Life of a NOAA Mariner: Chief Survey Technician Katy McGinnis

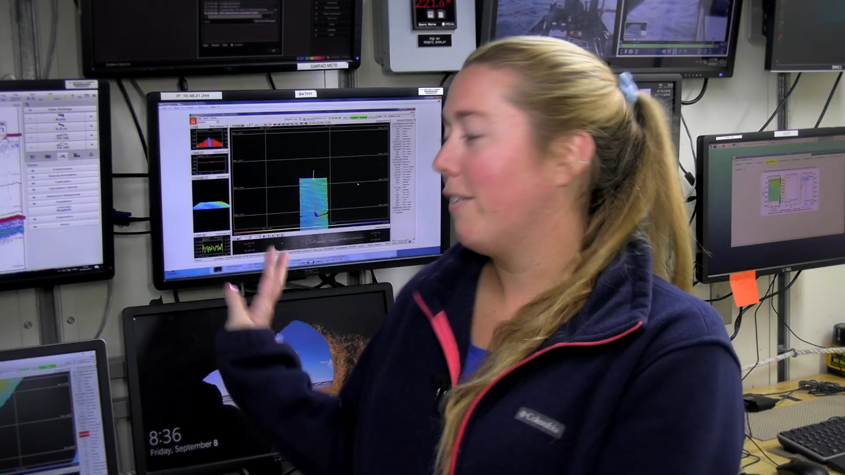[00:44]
So we have the multi-beam system so make sure that everything is working and up and running because we use it to make sure we don't snag on the